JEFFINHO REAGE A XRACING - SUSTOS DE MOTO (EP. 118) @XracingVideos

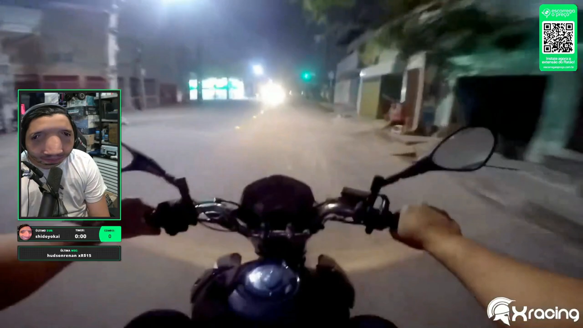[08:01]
Eita, meu irmão. Do nada o cachorro, mano. Caralho, tu viu aí, mancho? Tu viu aí como foi que o cachorro pulou? Tô até empolgado, mano.
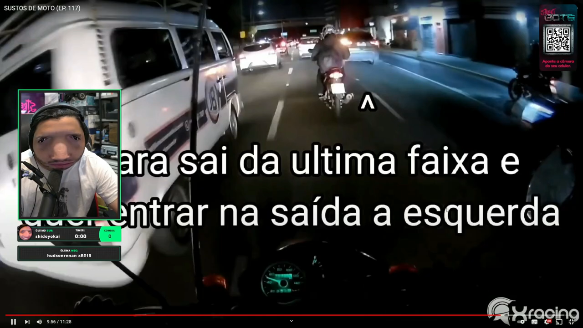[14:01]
É, o carro não podia fazer o que ele fez, não. Não, mano, não pode, ó. O cara deu a seta, mas já tinha uma moto vindo antes.